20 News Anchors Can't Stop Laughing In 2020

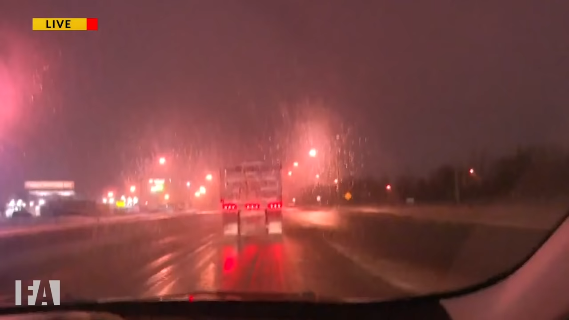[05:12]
It'd be black ice at this point, as we are seeing on road conditions as you head off to work.
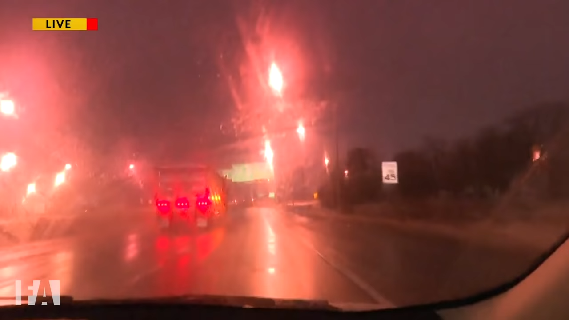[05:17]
Michael Kuhn for Wayne 15 News on the road this morning.